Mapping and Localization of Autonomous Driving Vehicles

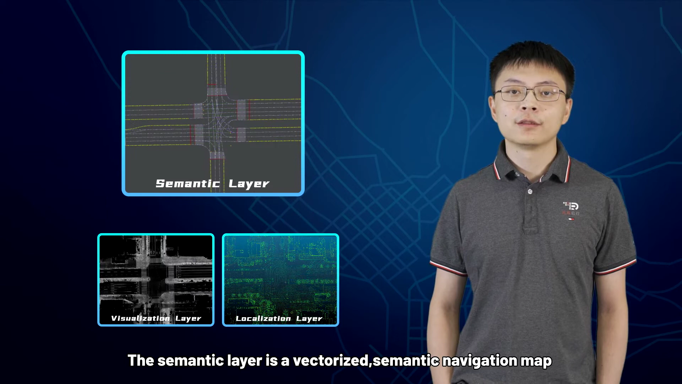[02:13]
The semantic layer is the vectorized semantic navigation map that